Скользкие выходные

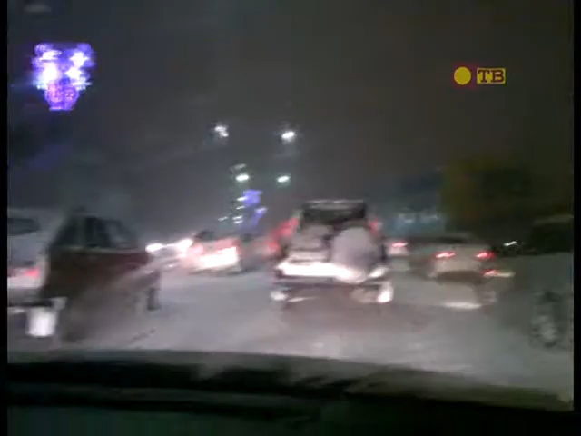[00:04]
Утомительные пробки днём, а к вечеру зима заявила о себе обильным снегопадом, который превратил дороги в сплошной каток за несколько часов.